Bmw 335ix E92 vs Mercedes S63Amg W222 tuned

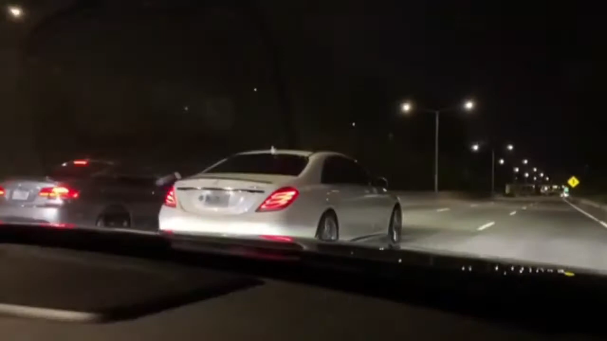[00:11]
pulls the thing off. Oh, motherfucker! Ah, he's out. Gaps it. Wow, he just gapped an S63.